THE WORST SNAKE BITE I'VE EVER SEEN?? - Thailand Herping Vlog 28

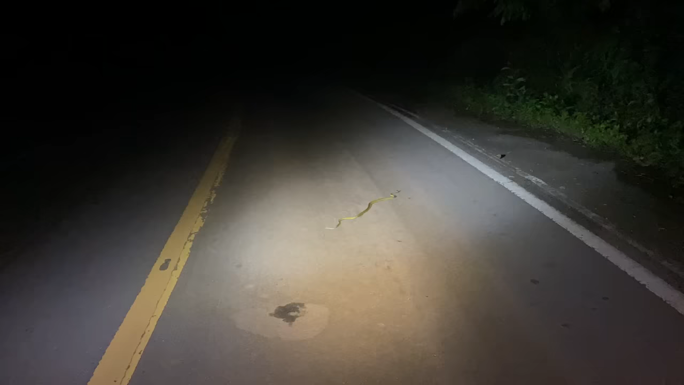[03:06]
Well, we went over an hour with nothing, but now within 5 minutes, we got two interesting snakes here.